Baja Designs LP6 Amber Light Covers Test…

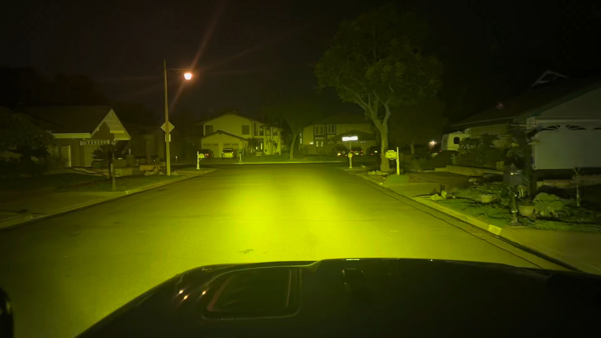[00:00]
So here's an example of these amber covers for the Baja designs. Pretty legit. They're surprisingly amber. Doesn't look like it right now, isn't the streetlights, but really nice. There you go, with my headlights on. So yeah, I think it's worth $50 for these covers, man.